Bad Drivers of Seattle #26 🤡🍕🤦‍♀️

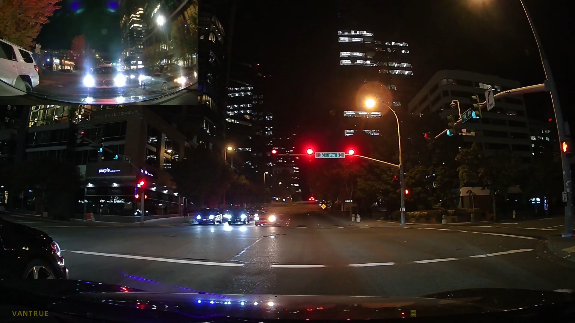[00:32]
Yes, I think they so. Did. Oh, they did. I want to use on their website. It says downtown, and it says Woodenville. It doesn't even have that. Cast iron studios is the. Wow, good red light. Right next to it.